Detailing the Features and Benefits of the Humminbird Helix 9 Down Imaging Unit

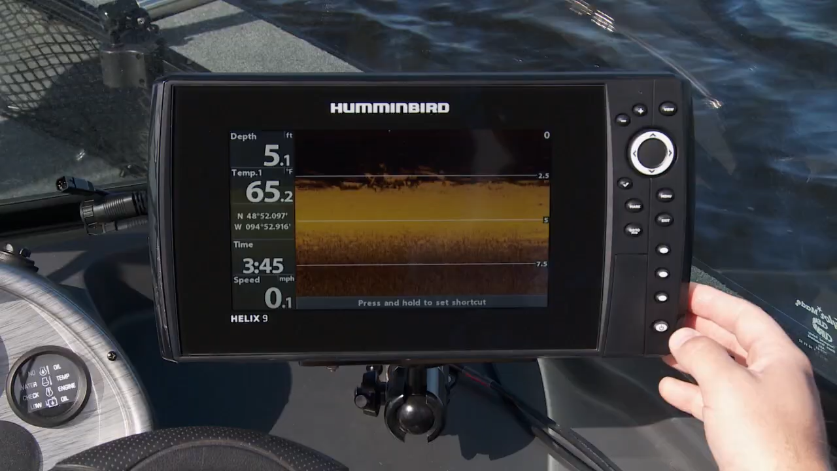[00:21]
On screen: depth 5.1 ft, water 65.2°F, speed 0.1 mph
The down imaging beam inside gives you incredible detail of what's going on down there.
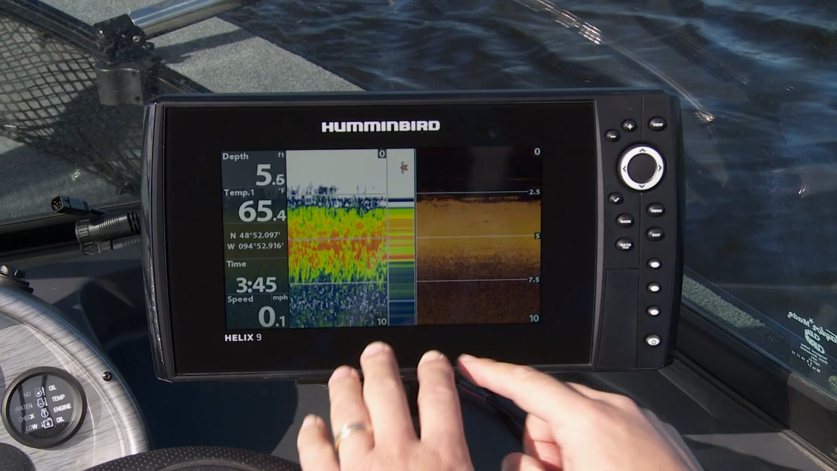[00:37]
On screen: depth 5.6 ft, water 65.4°F
I've got sonar off to the left, DI to the right, and I've got enough room to see all the history that I need to understand what's happening down there. Another thing, really clear readouts. It doesn't matter day or night what time it is, you can see all the data clearly because of the screen.